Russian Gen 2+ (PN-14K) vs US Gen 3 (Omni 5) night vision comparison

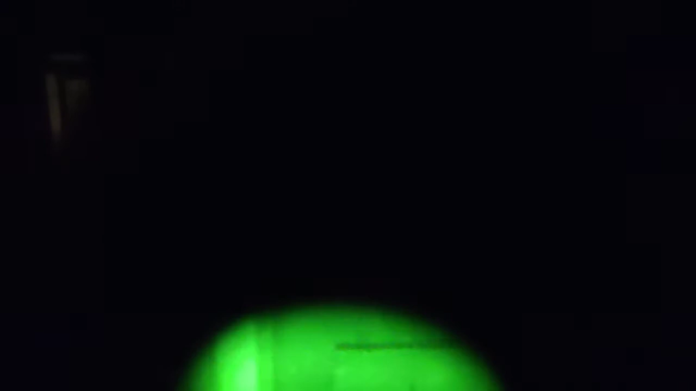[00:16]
So this is what Gen 3 can see.
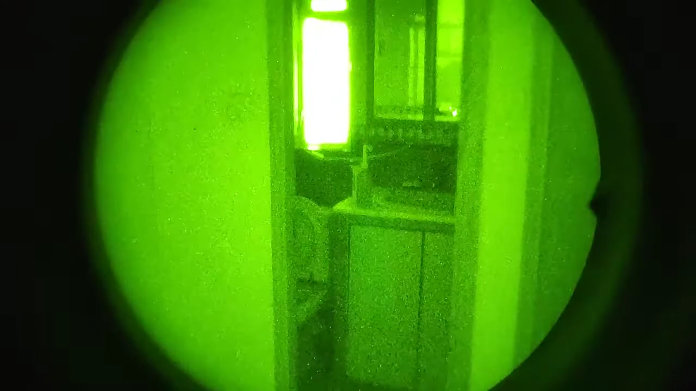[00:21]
Let's move on to the PN14K Gen 2 Plus.
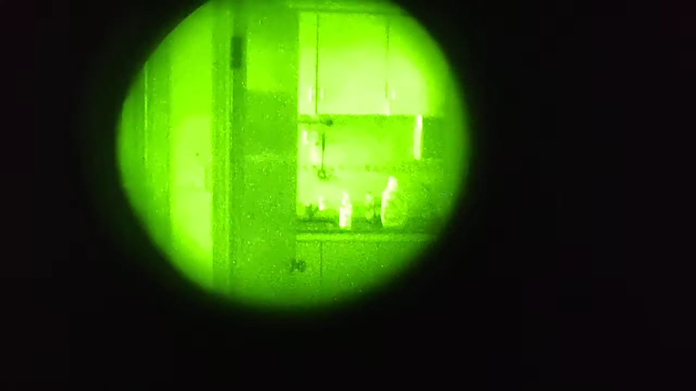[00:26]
If I can find it, there we go.
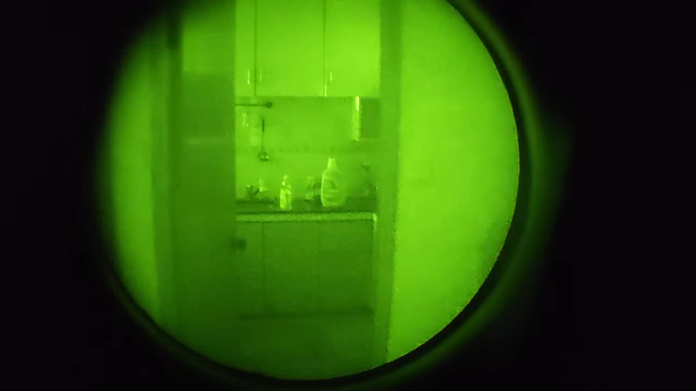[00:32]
As you can see, not that far behind at all.
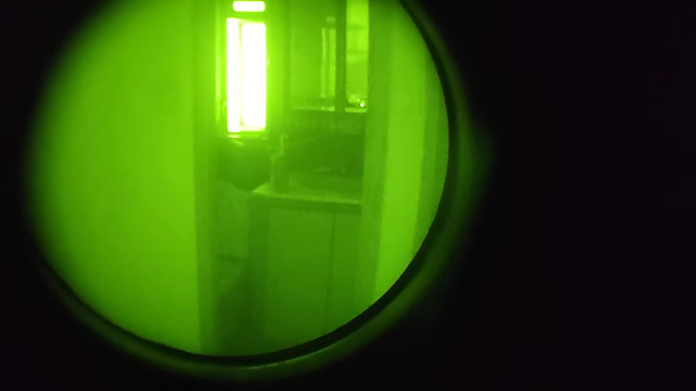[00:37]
It will focus right, there we go. And now,
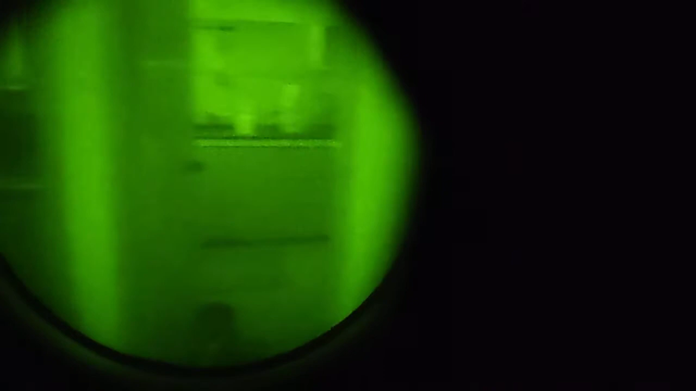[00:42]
let's turn it around to see the darkest part of my apartment.
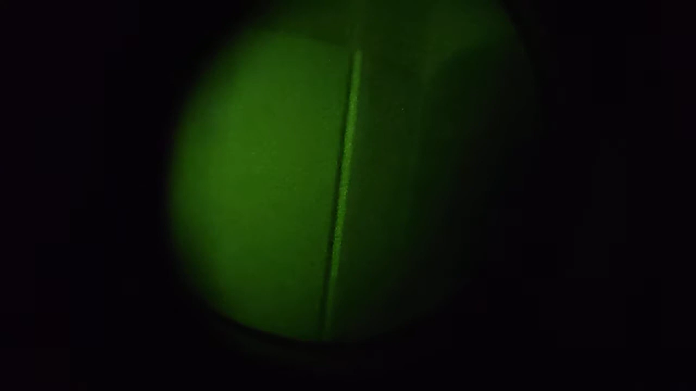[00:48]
And that is this part, this hallway right here.
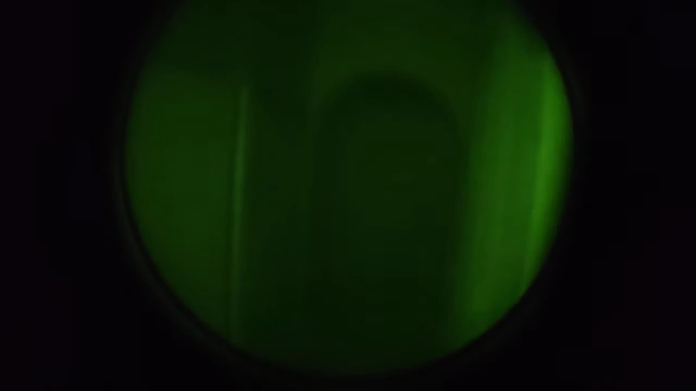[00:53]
So yeah, this is what Gen 2 sees. This is what the PN14K sees, you can see the little sock on the ground right there. That little dark spot is the sock I left on the ground. Let's move to the Gen 3.
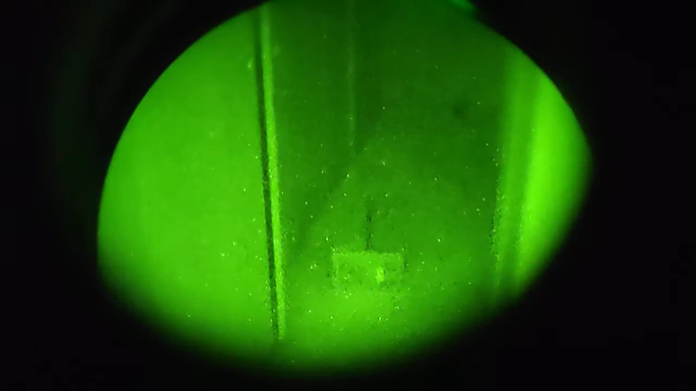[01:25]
Oh, then that box, let's see if that box is visible on the Gen 2. Yeah, the box is visible on the Gen 2 as well. Going back to the Gen 3. Gen 3 is brighter, but it doesn't really see all that much more.
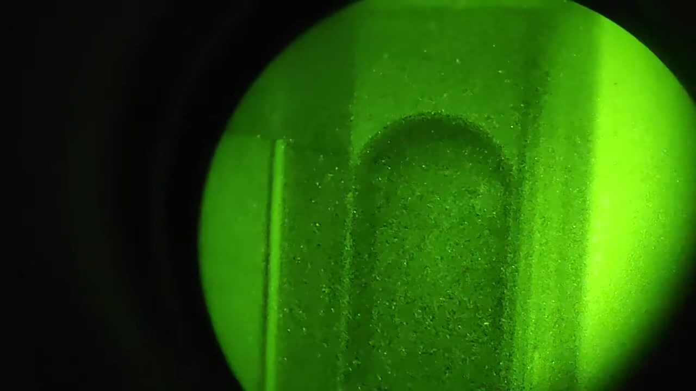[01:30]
Then the Gen 2 Plus PN14K.
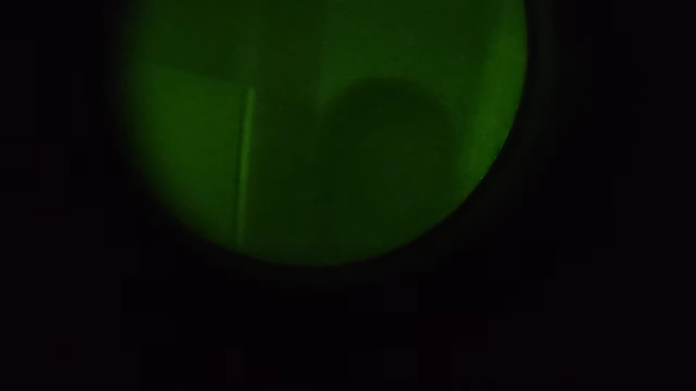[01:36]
Get the camera position right, there we go.
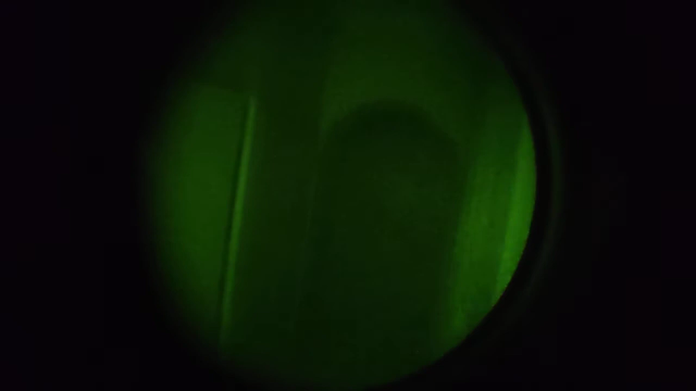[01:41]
Yeah, the Gen 2 Plus isn't that far behind at all. And note that this is filmed using the camera and with your own eyes,
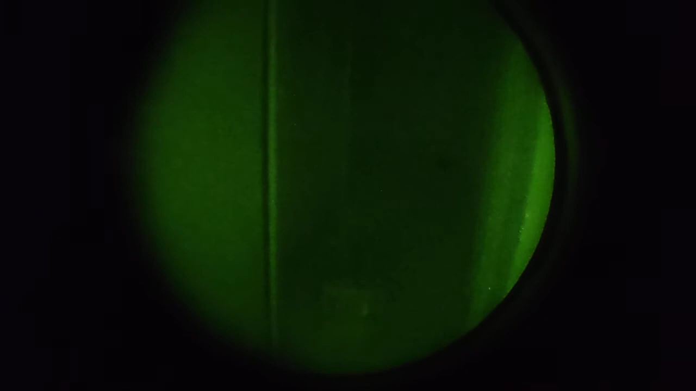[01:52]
it'll look a lot better. But yeah, just to give you a perspective of what that place actually looks like to the human eye.